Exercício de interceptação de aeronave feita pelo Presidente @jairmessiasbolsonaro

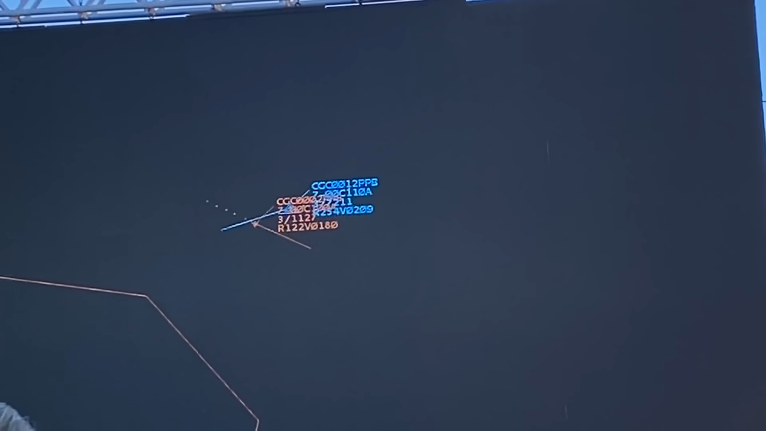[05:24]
Silva, na sua posição de 12 horas, a torcida
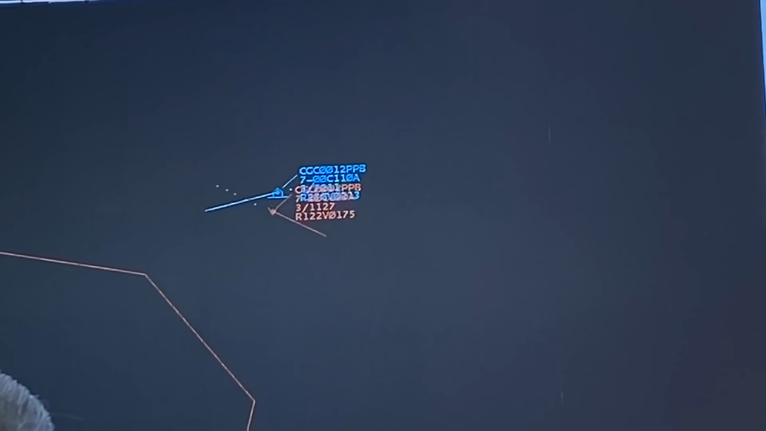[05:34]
prossiga agora para a fase final da interceptação e a contagem da aeronave.
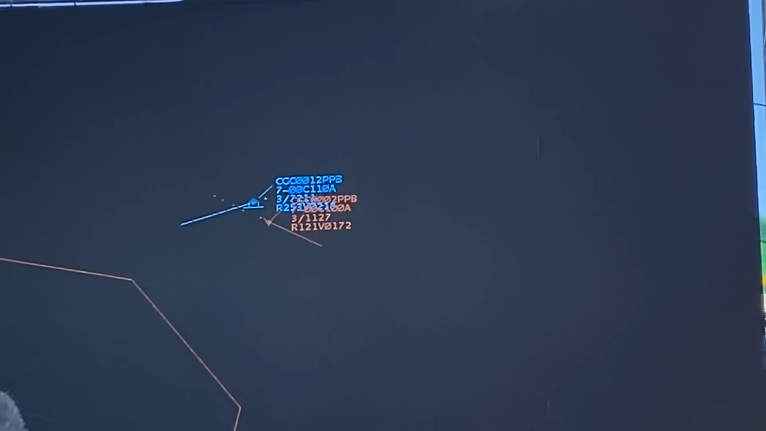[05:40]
Ciente, presidente,